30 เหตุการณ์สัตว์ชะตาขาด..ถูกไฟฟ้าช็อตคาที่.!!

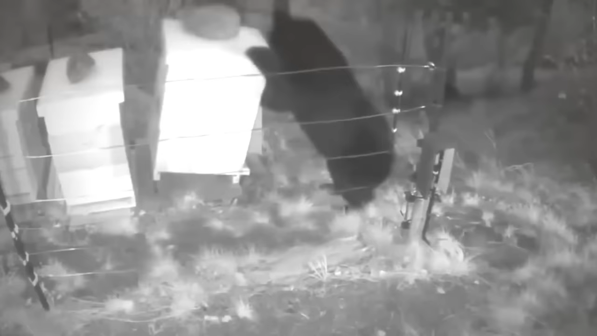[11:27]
ในยามวิการมีมีดำตัวใหญ่มันได้ย่องเข้ามาผ่านลัวไฟฟ้าเพื่อหวังจะมากินนำพึ่งอันแสนหอมหวานโอ้โหกกินมันหวหวนชวนไปทั้งป่าขนาดนี้